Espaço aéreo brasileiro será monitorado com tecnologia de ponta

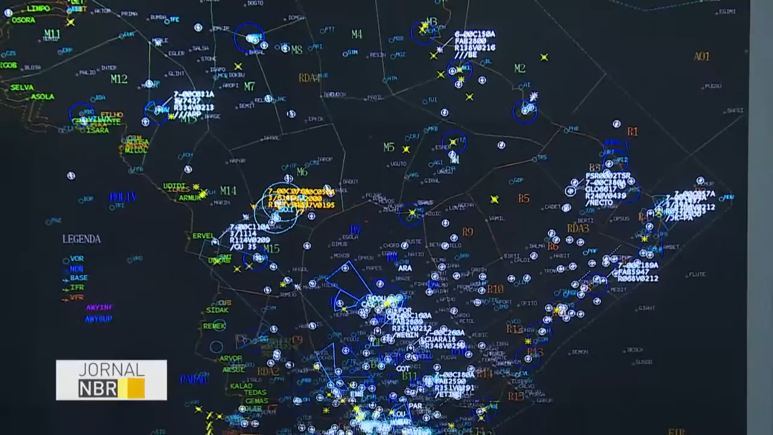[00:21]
Quando há algum tipo de interceptação, também botamos aqui matrizes de decisões.
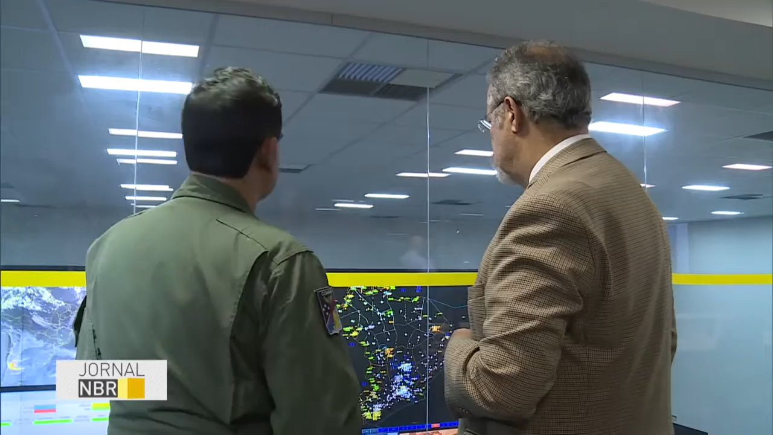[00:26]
O ministro disse que vão ser utilizados instrumentos de ponta para garantir a segurança do